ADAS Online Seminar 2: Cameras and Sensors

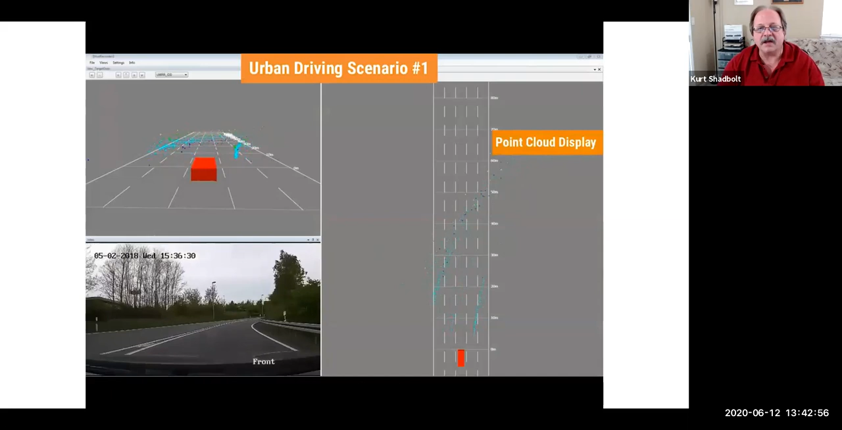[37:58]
The bottom left picture is like a dash cam and the picture on the right is a sky view looking down.
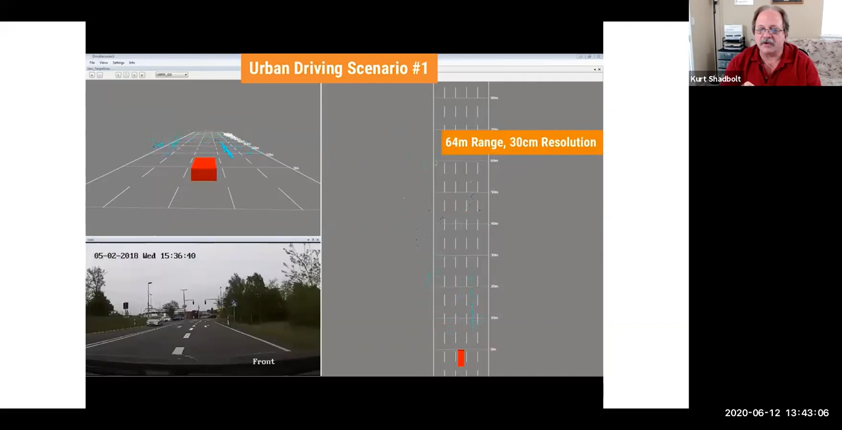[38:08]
All those little green flakes, specks, dots, they're reds, there's blues, there's yellows, those are all the radar returns. So that radar sensor is transmitting and every little return it gets, that's what's being shown on that screen as a dot.
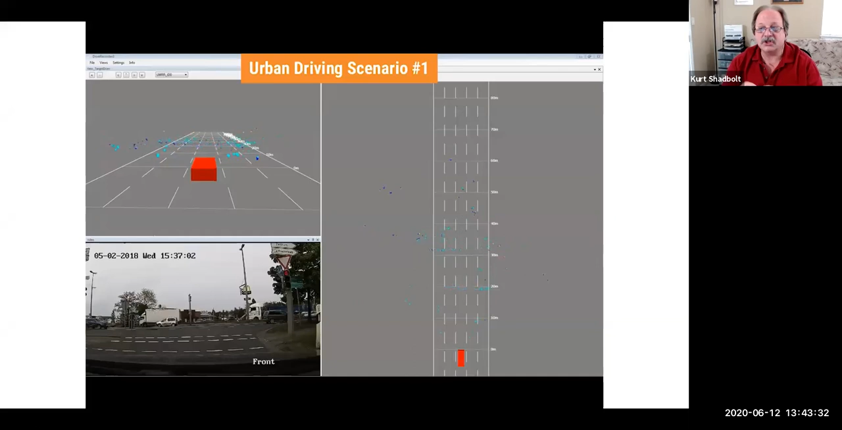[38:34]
you can see that that concentration of dots is much tighter and it's moving lateral as it's going across from it. But we'll see things at large distances as well. So this is you're stopped at a stoplight in town.
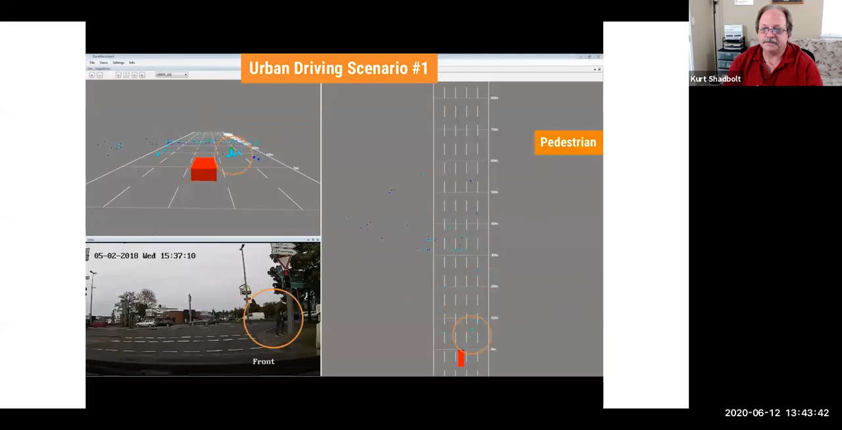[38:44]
And it's going to transition.
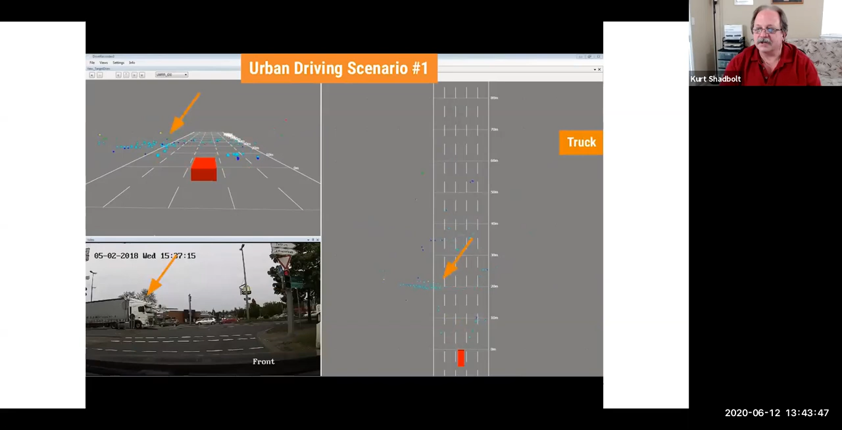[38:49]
Here's a nice big truck to come by for us.
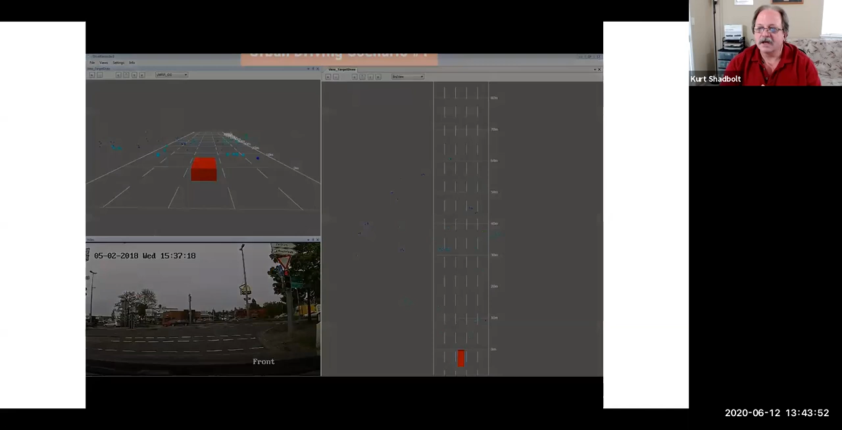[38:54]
So now let's change the scenario a little bit. Now we've got a lot more moving cars, we've got a big bus sitting there on our left, and we can start to see things. If you look on the sky view picture or the picture on the top, where you see that green flutter, that green flutter,
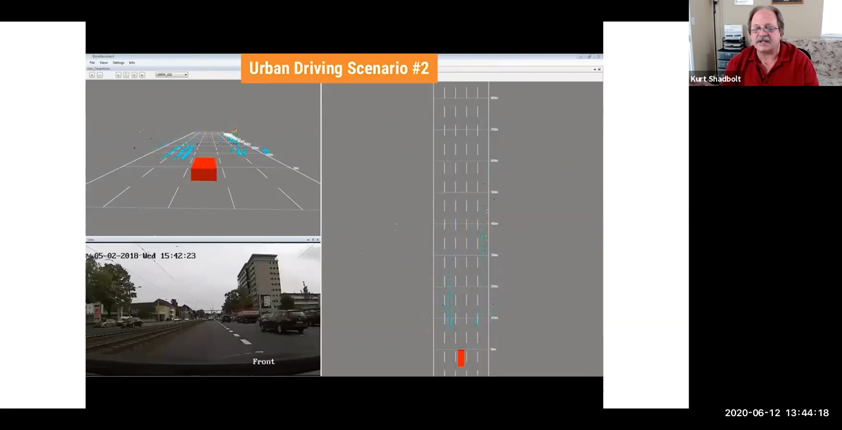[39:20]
it's picking up the tree line next to the vehicle. And if you look at the range from the top down, it's picking up things in that 60 to almost 70 meter range. But the heaviest concentration is 30 meters or less.
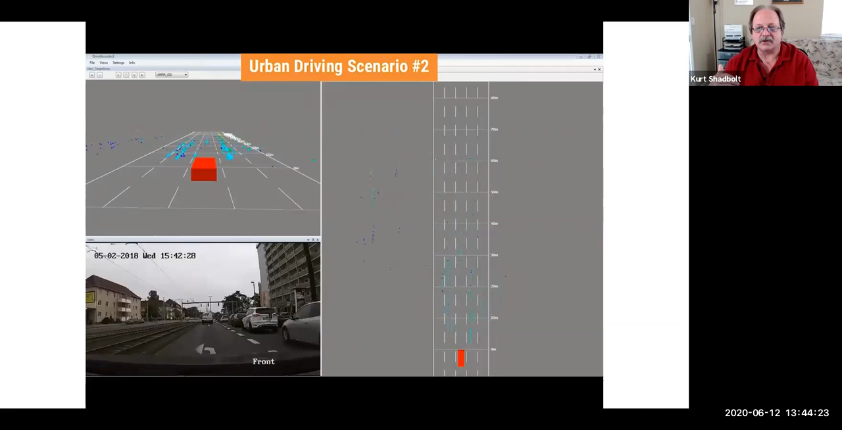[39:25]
So this is probably our medium range or short range radar. When we're on the freeway and we're on like an active cruise control, now we're on a long range radar.
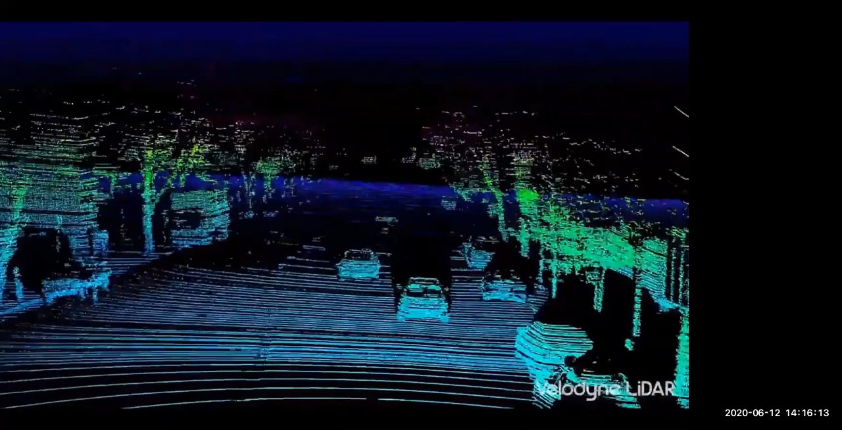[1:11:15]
For advanced safety and autonomy, we feel that LIDAR is an essential technology.
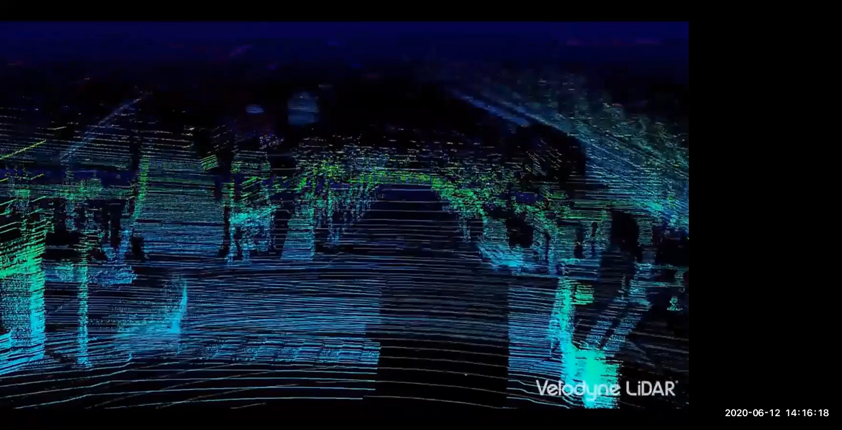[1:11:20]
There are safety systems now in cars that address fender benders, and it is a 360-degree LIDAR
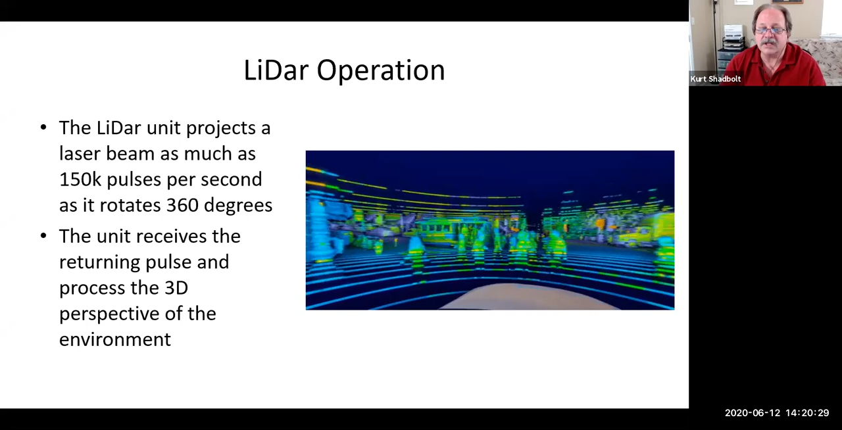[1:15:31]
So, that becomes another part of the costs associated with LiDAR. It's not just the sensor, but you're now talking the ECU, the cooling of that ECU, just the flat capacity for that ECU to flow that much data that fast to be practically real time. Now, the processor with those include, it's going to have your XYZ locations, you know, for physical positioning and stuff like that, but it's also measuring those inertia points as well.
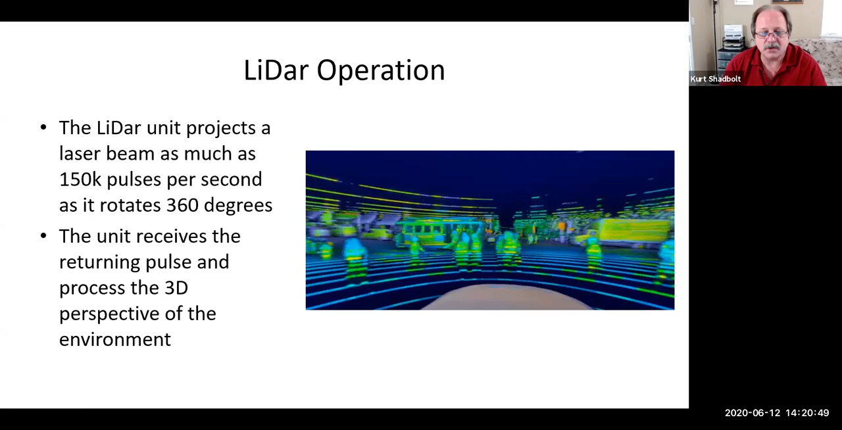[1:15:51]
And you've seen these here in the Bay Area. We see these things running around with little things spinning around on the roof.